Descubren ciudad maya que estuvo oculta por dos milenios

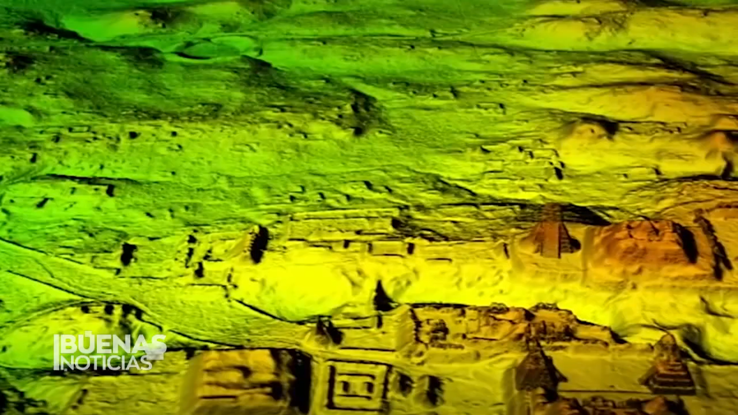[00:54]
Por medio de la tecnología de láser LiDAR en tercera dimensión,
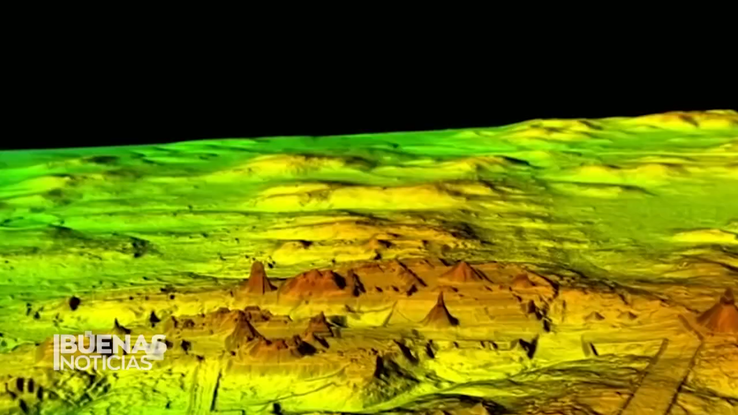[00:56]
cuya luz reflejada se usa para crear imágenes de
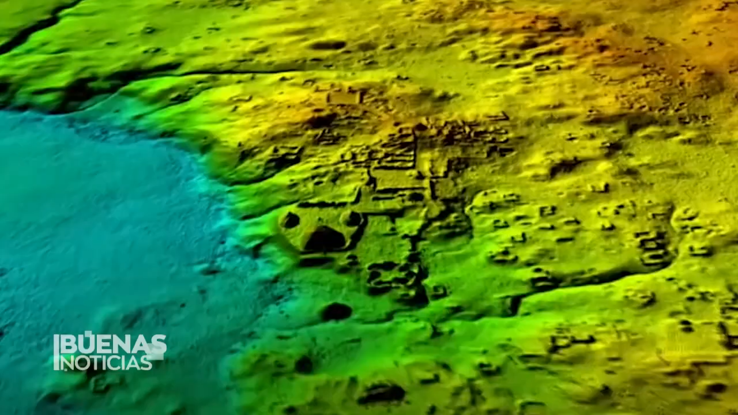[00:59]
superficie en lugares difíciles de accesar como la diósfera maya,